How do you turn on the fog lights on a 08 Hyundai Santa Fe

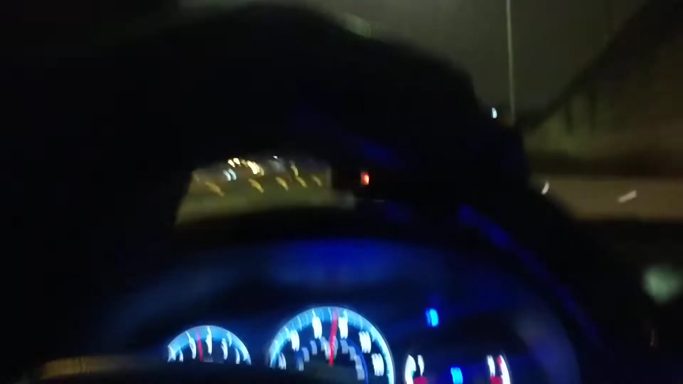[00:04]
See CPD up there in the Explorer, but they just blowing through here. But I had a question.
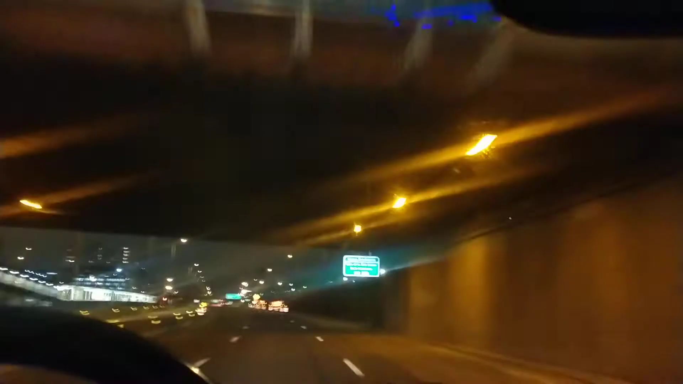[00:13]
My wife's right headlight is out. And I just noticed that as we was riding, and I told her to turn on her fog lights.